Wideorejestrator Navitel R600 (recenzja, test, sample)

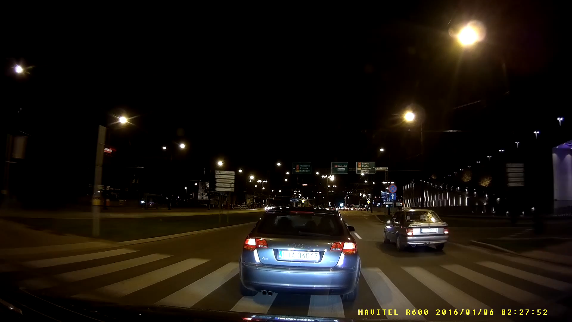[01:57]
To, co najmniej mi się spodobało, to sposób montażu do szyby. Mamy do dyspozycji taśmę dwustronną, której nie znoszę w wideorejestratorach. Trzyma pewnie i bardzo mocno, ale jest też trudna do usunięcia. Dodatkowym minusem jest zbyt duża czułość mikrofonu, której nie możemy regulować.
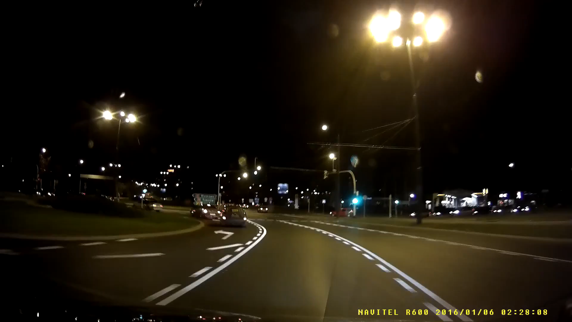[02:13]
Podobnie jak w innych rejestratorach Navitela, przynosi drgania, które nagrywają się wraz z obrazem.